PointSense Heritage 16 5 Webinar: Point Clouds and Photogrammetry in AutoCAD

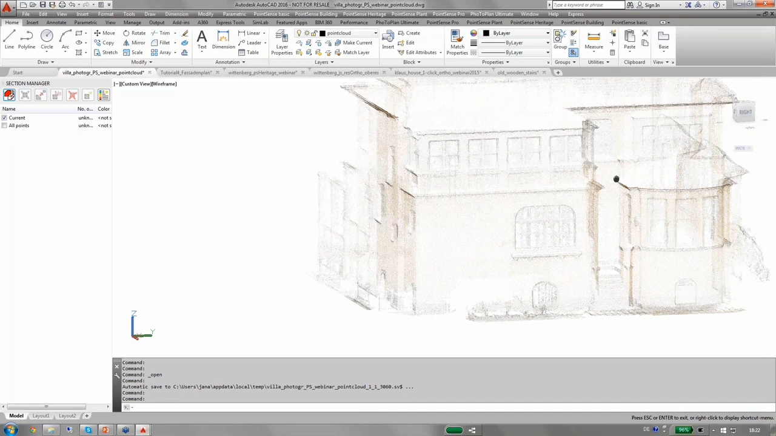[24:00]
We have here not a laser scan but a point cloud that has been created by Argusoft Photoscan using photographs only.
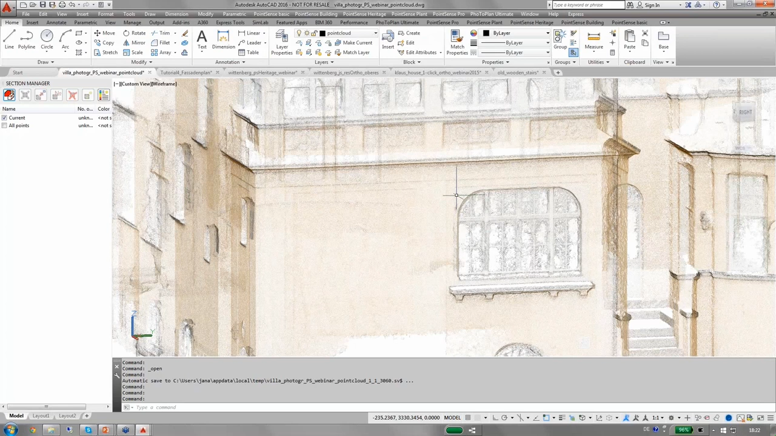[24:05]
And, zooming in here you can see that the edges of this window over here, they are quite fuzzy. That's due to the photo resolution.
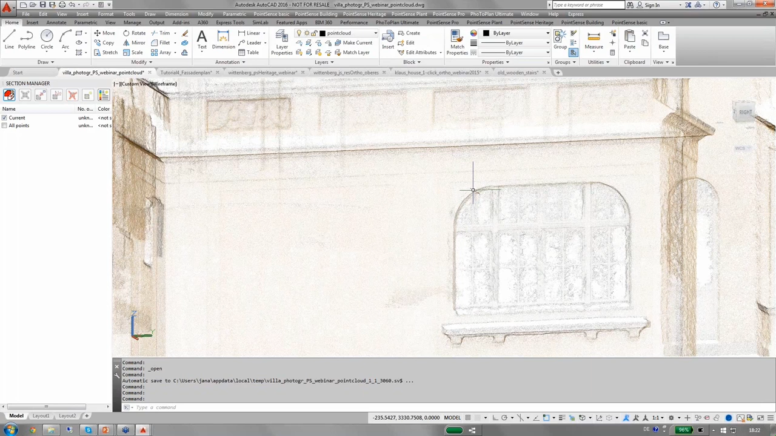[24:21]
But, what I can do now, I can just fit a plane here, a facade plane to that point cloud to give me something to be able to draw on later.
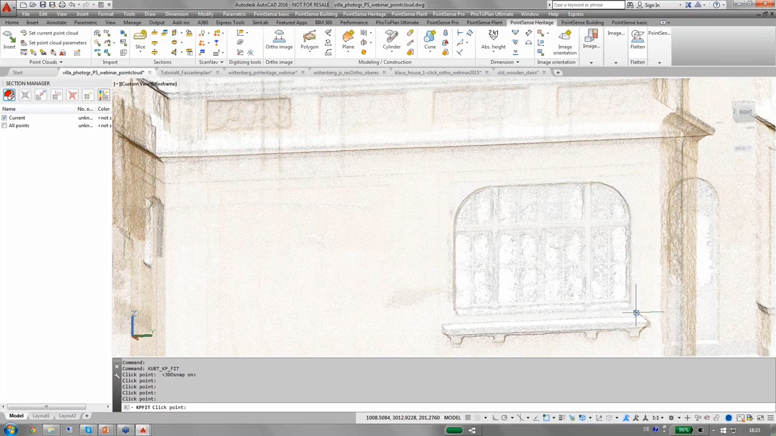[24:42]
If I hit OK, you can see the points I've collected and you can see the mean and the maximum
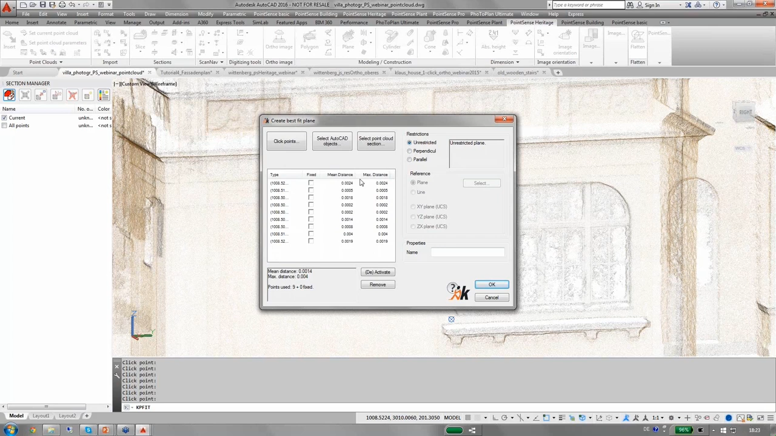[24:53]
distance of those points from the average plane. If I hit OK, the plane is now created and I will also switch
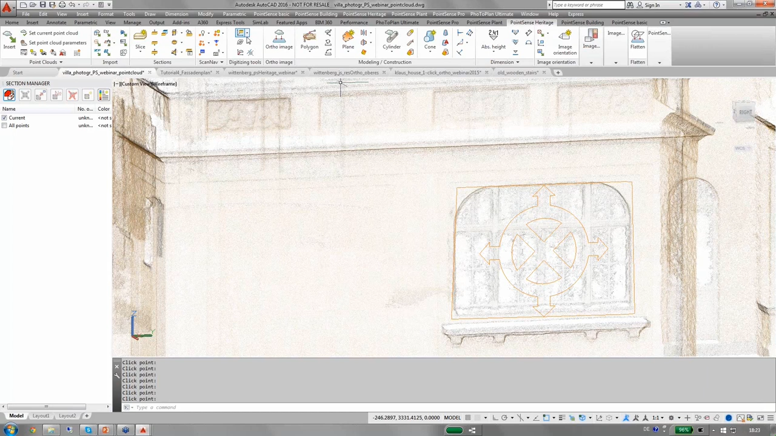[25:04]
the user coordinate system to that plane. Now, still the point cloud is not very dense
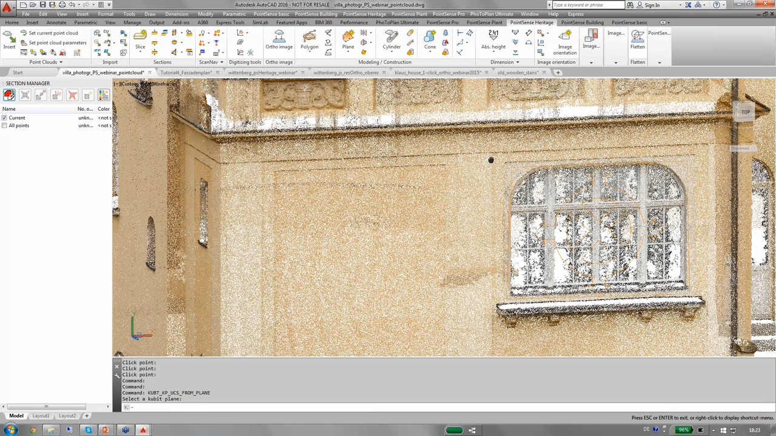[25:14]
so I will turn it off here and I will just run the new image management command.
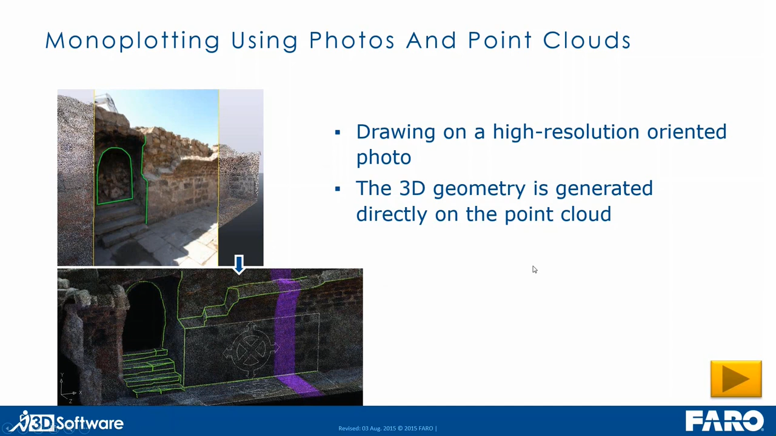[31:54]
intersection between the image ray and the surface. And this way we are able to click in the image and draw directly on top of the point cloud. So this is just another approach, this monoplotting. Then we have tools to create author photos and true author photos inside Poincense Heritage. A true author photo can give you a much denser
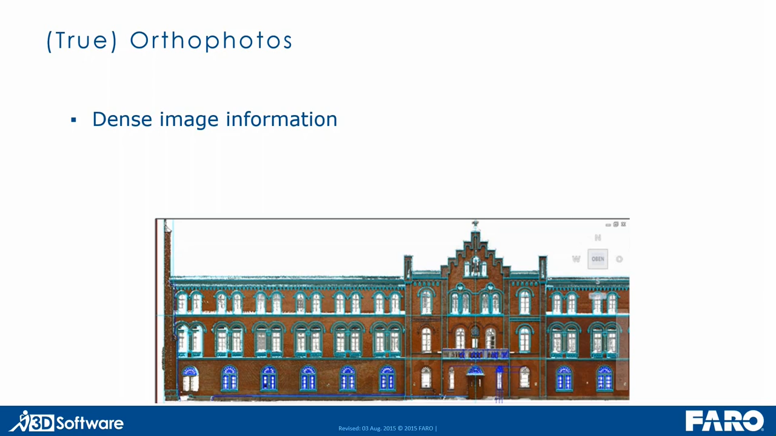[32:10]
image information than the normal author image function will give you. And also images as well as true author photos can
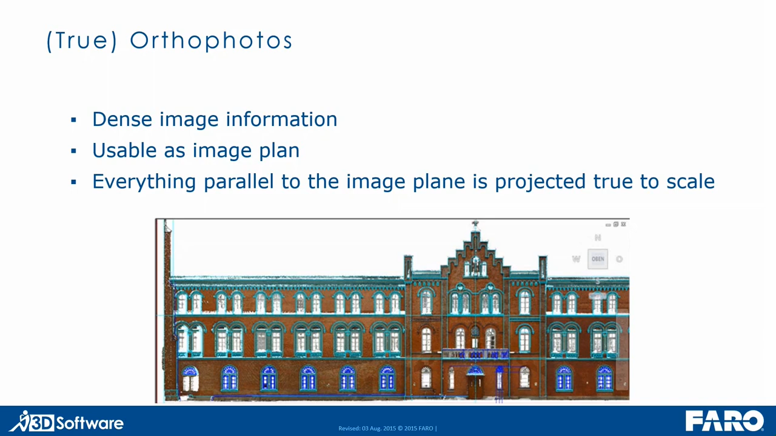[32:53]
surfaces which are parallel to each other you would fit a main plane and then everything and use this as image plane. If you have other facades shapes like you can see in the sketch down here
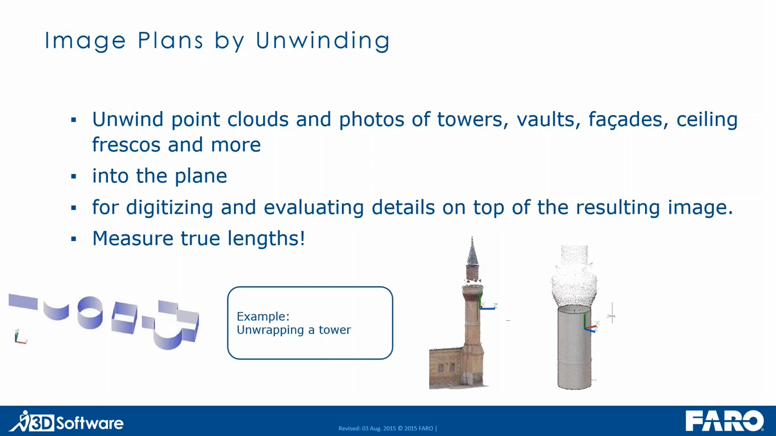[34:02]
But since this is very abstract I would like to demonstrate this tool for you live inside
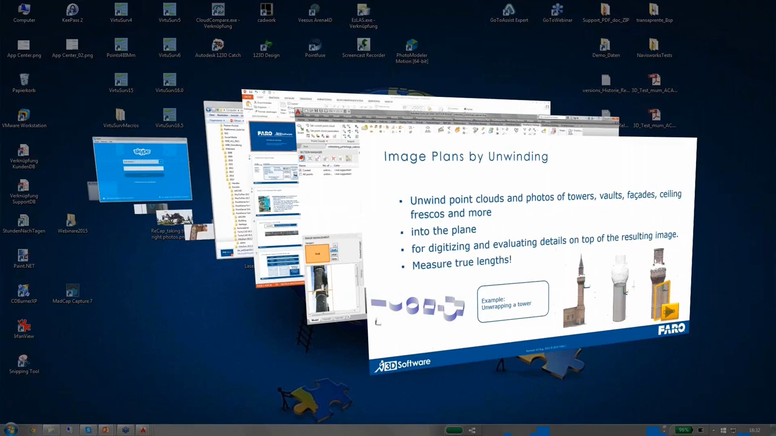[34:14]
Poincin's heritage. Here we have a scan of a tower and I use this fit cylinder tool to fit the ideal cylinder to that scan data.
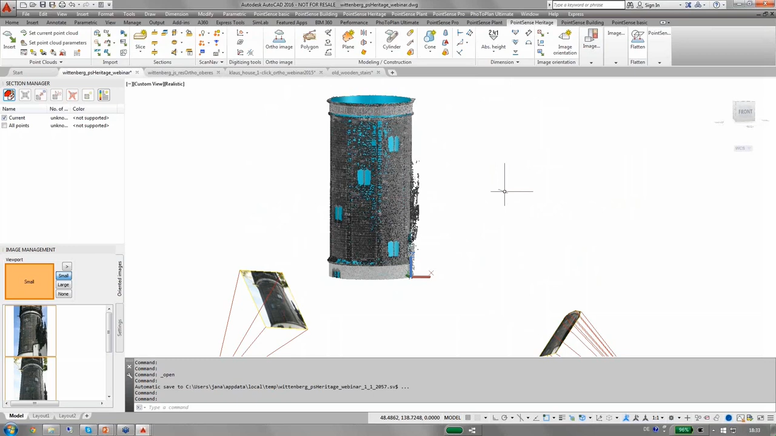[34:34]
The scans have been taken without colors but there have been photographs taken in addition to that laser scan. And I will now use those photographs and the cylinder surface to unwrap an image plan. To create an unwrapped image plan.
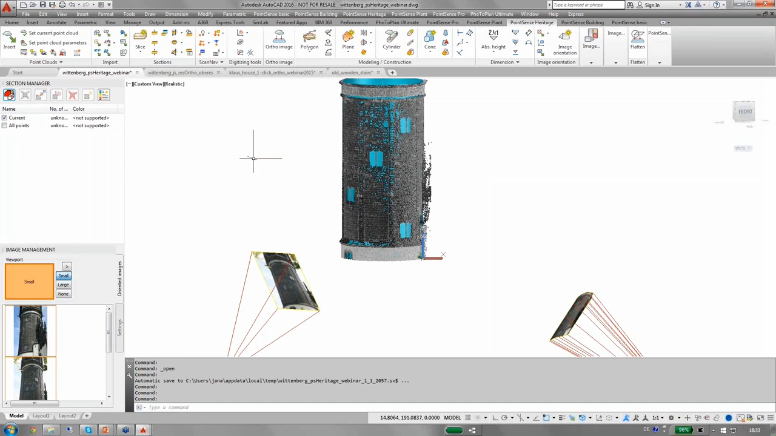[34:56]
You can see that inside this photo oriented photograph we have a lot of sky and also trees. So I would like to remove those parts of the image before I start the calculation.
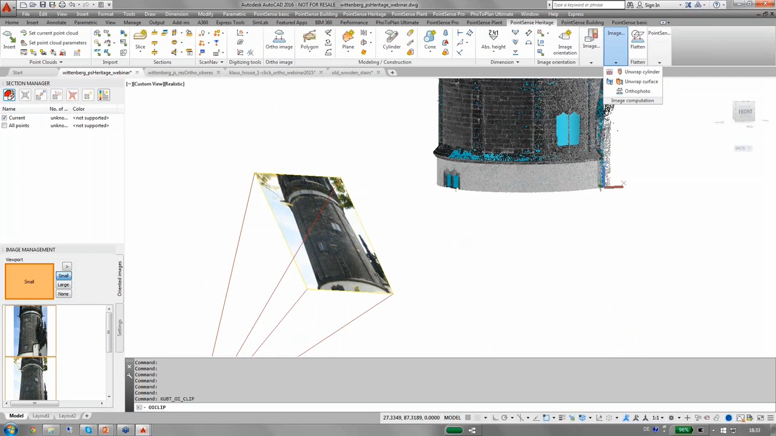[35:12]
So I run the clipping command. Select the photo and I will click points to crop the image to the area of the fitted ideal cylinder.
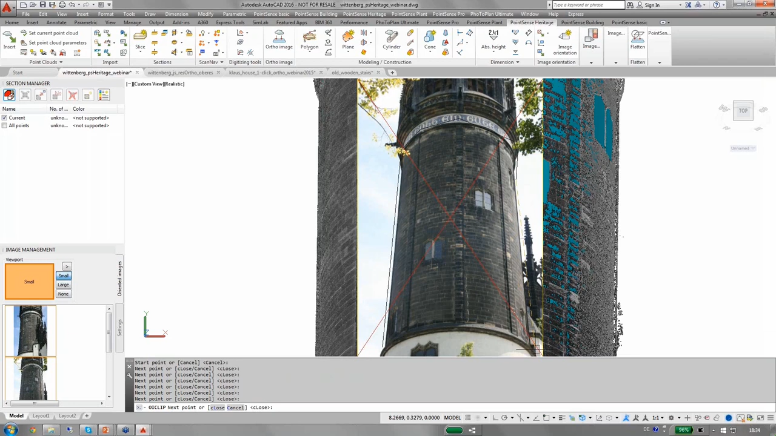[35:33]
And finally close that polygon. Hit OK and you can see the image has been cropped to that shape.
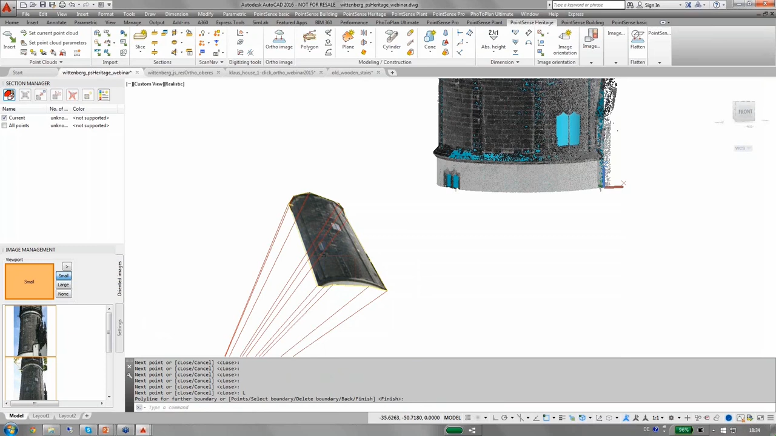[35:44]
Same has already been done to the second image.
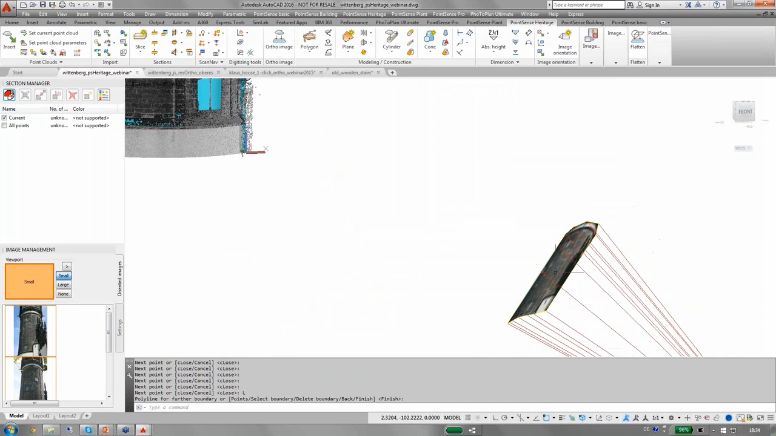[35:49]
So just for us not to be confused by
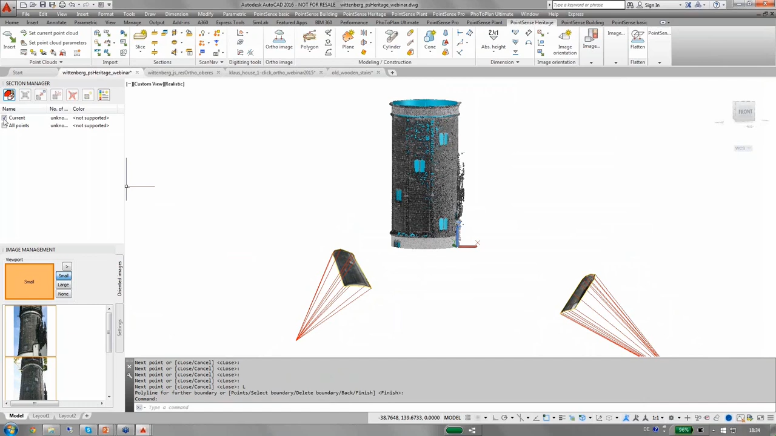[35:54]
the point cloud I will just go in here and use from the image computation toolbox I will use the unwrap cylinder tool.